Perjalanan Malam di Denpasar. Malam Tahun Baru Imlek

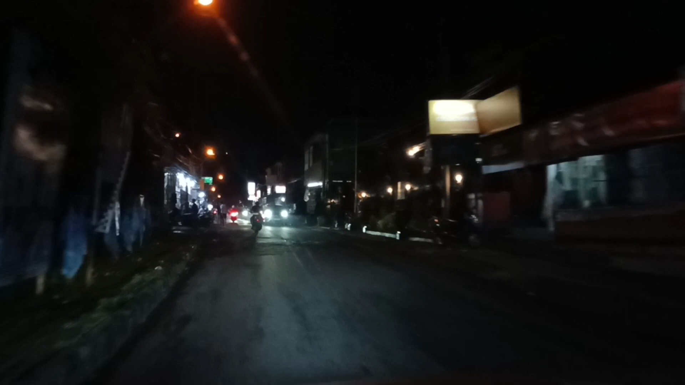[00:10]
Selamat malam. Malam ini kita jalan-jalan menikmati suasana malam perayaan Imlek
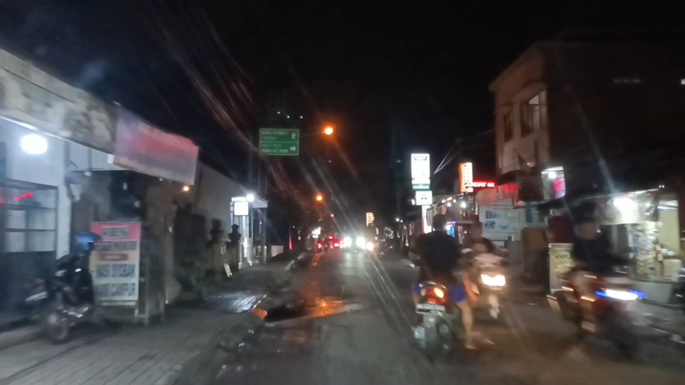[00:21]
di Kota Denpasar, tepatnya di Jalan Gajah Mada. Jadi dari rumah ke Jalan Gajah Mada kira-kira perjalanan sekitar 20 menit.
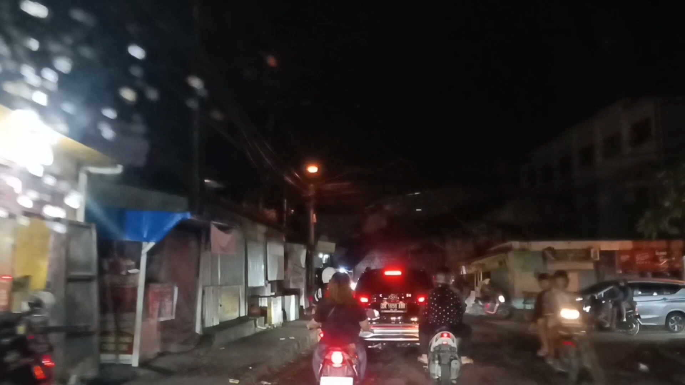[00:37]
Malam ini tidak terlalu macet, jadi
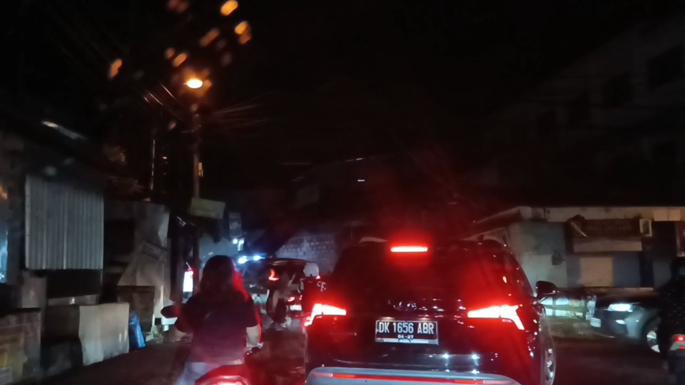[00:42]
lancar-lancar saja sampai ke Jalan Gajah Mada.
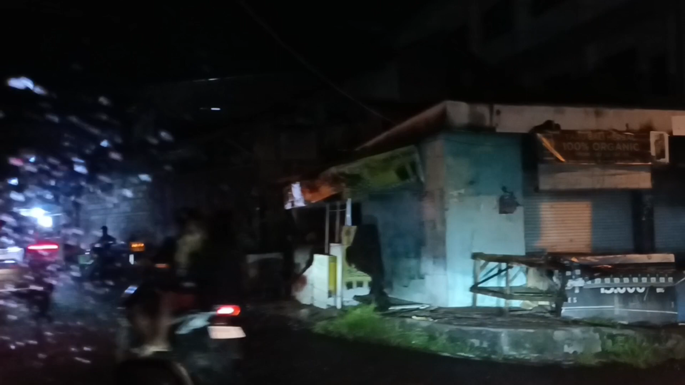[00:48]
Jalan Gajah Mada ini adalah jalan yang jalan tua, bisa dikatakan juga sebagai heritage-nya Kota Denpasar. Sebagai kota tua.
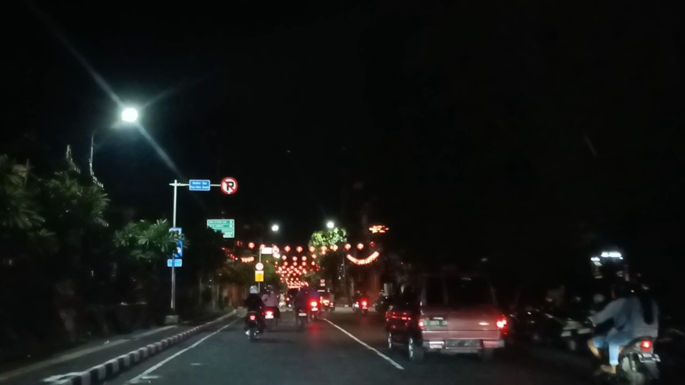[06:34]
Ini suasananya Imlek. Suasana Imlek. Jadi ada lampion. Nah, ini bagi bapak-bapak, ibu-ibu yang di rumah mungkin jenuh, jalan-jalan lah ke Jalan Gajah Mada Denpasar. Asik ada lampionnya nih.
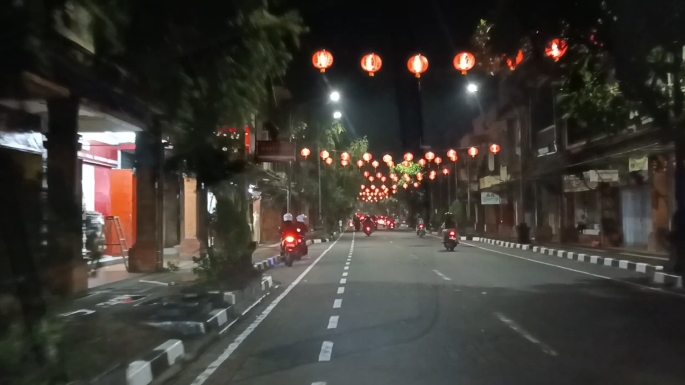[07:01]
Ini warung kopinya udah buka belum nih? Serasa kita berada di Cina tutup, kita nih. Tutup semua nih batu-bata. Oh, batu-bata. Ini berapa hari nih dipasang nih? Seminggu kali ya? Setiap tahun gini? Iya. Setiap tahun. Tadi.